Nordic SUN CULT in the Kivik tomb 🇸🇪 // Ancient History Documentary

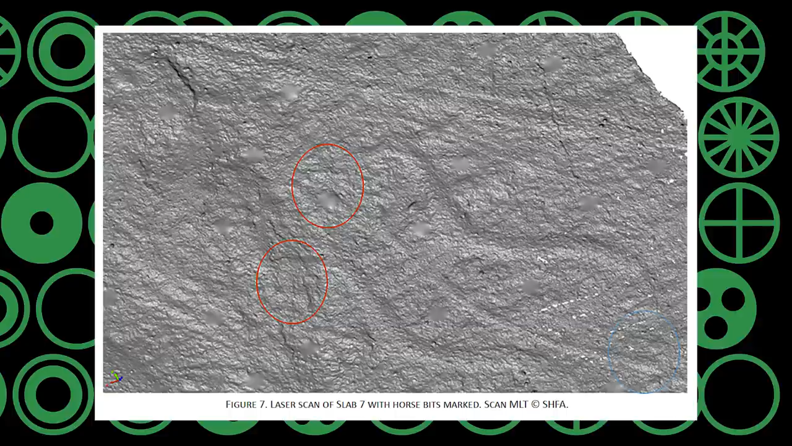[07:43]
Laser scans of Slab 7 reveal previously unseen lines which represent bridles and reins. This chariot scene has been compared to an obvious contemporaneous parallel on this shaft grave stele from Mycenae in Greece.